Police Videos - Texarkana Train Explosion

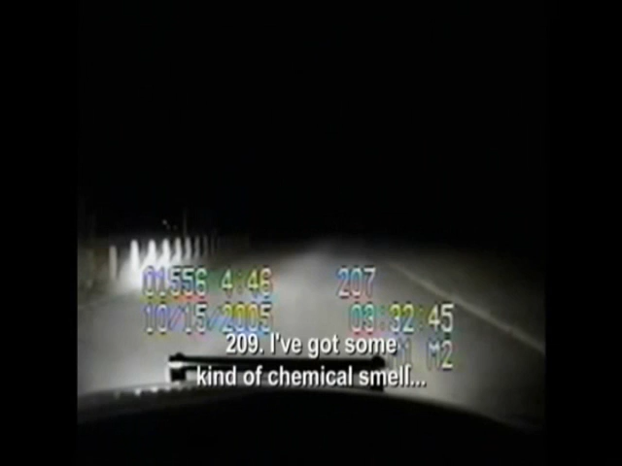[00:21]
I've got some kind of chemical smell. I'm backing up. He doesn't realize that the smell is a layer of propylene from a tanker that's spreading along the ground until it finds a flame. We just had a huge explosion. And in seconds, all hell breaks loose.